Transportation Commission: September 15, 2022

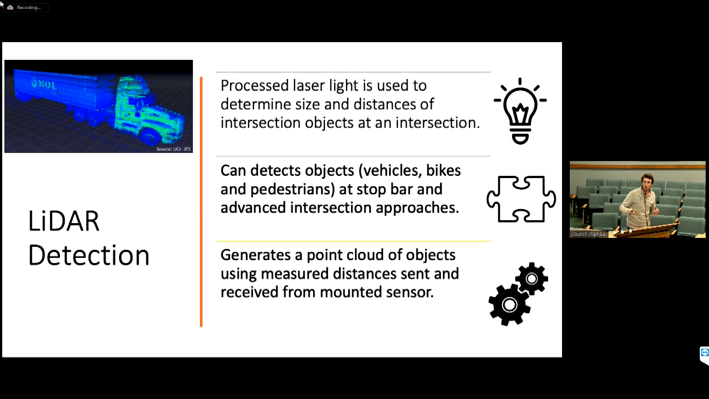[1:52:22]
And it shows these measured distances essentially from a sensor that's mounted at the intersection. So you can see, okay, so we're going to kind of break apart LiDAR here in terms of how it fits into the traffic detection realm.
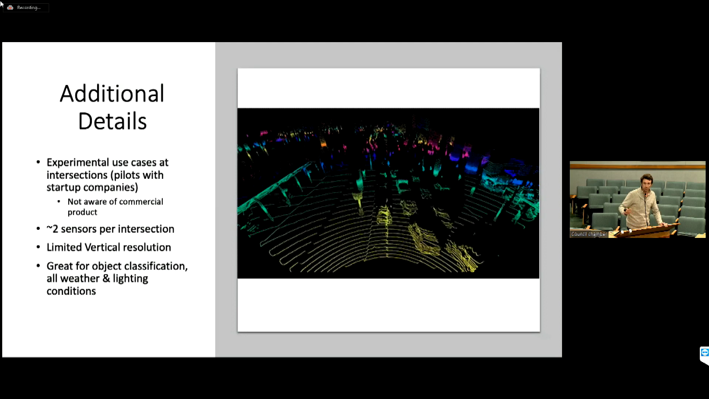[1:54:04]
And then it can penetrate weather pretty well as well.